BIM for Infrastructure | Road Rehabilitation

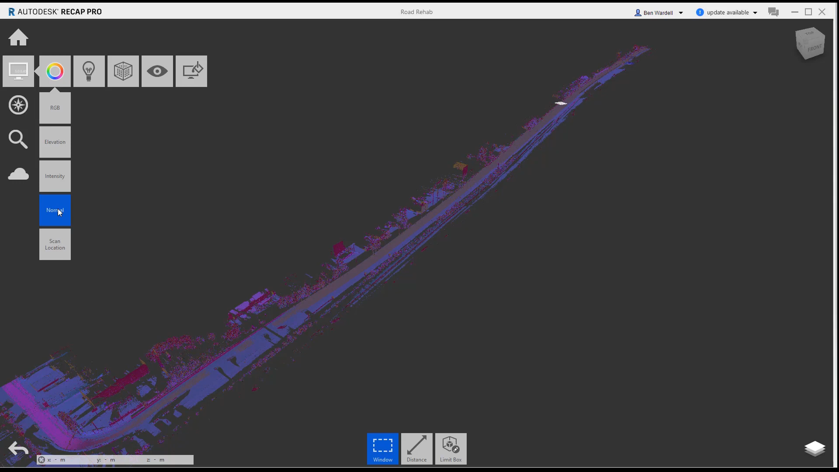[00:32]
This data can be refined to project limits and then imported into InfraWorks.
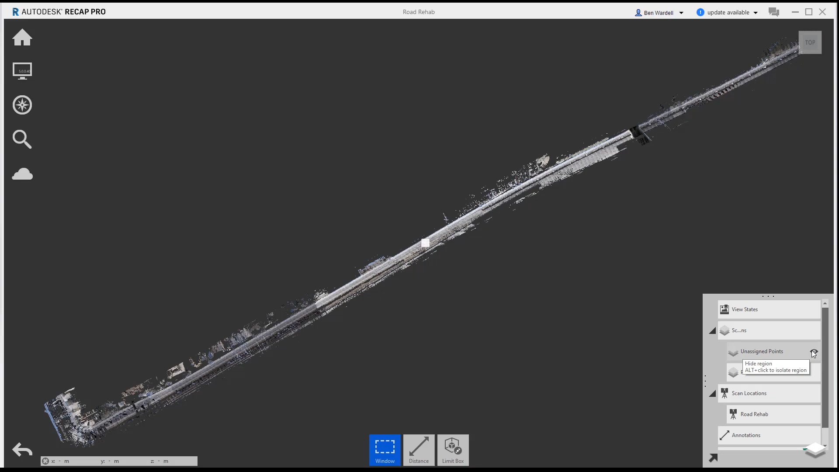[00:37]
Once in InfraWorks, the model can be viewed with its surroundings.
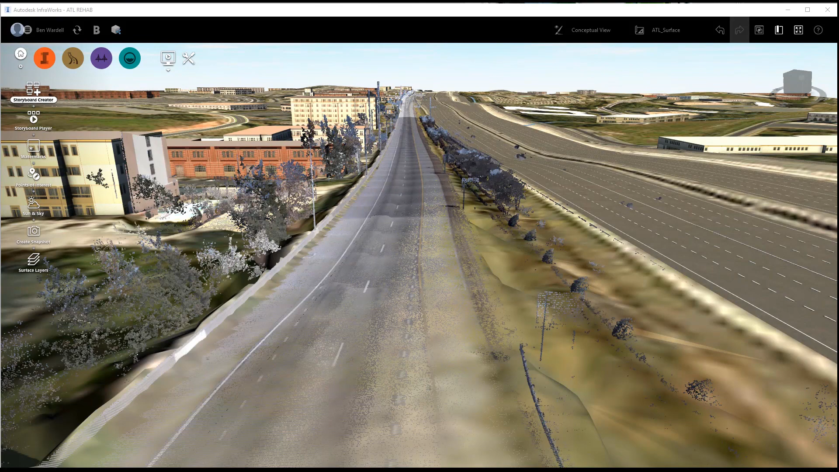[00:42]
The Linear Feature Extraction Tool allows you to obtain lane lines and edge of pavement lines,
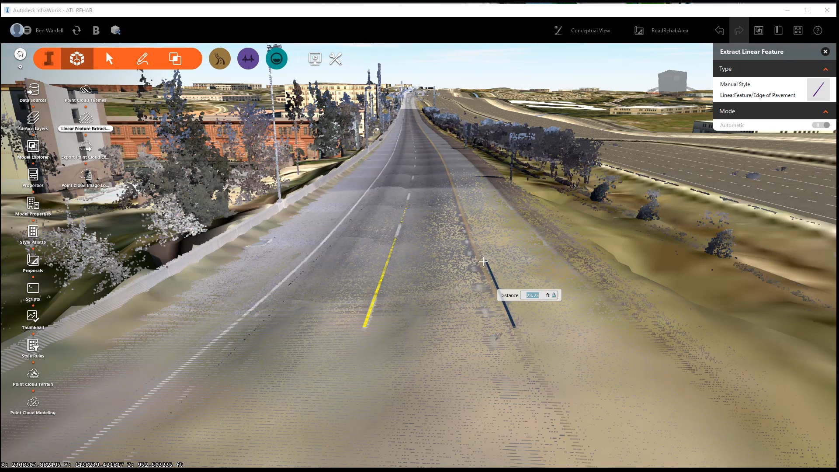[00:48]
as well as other roadway features such as barriers, medians, and curb and gutter lines.
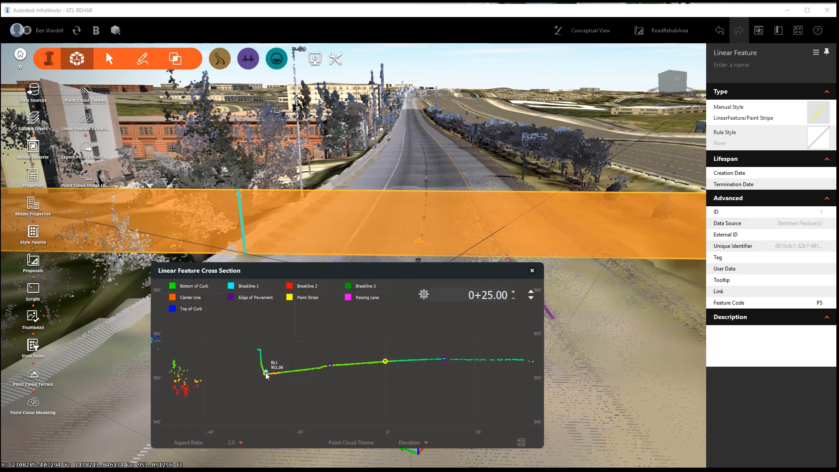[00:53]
The Transverse Feature Tool allows you to utilize the point cloud to create an accurate but lightweight surface.
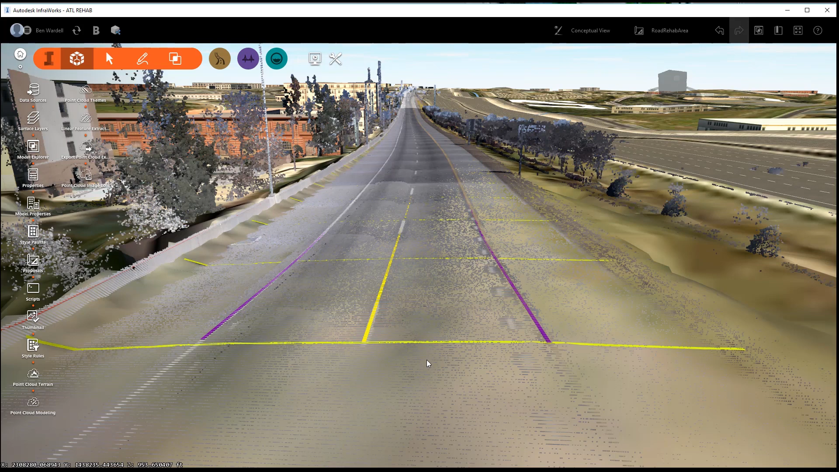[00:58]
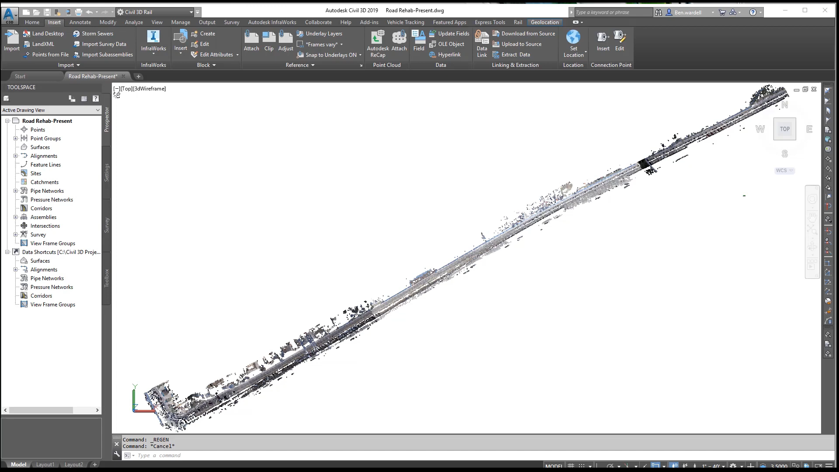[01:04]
Once in Civil 3D, you can view the ReCap Point Cloud and InfraWorks surface model.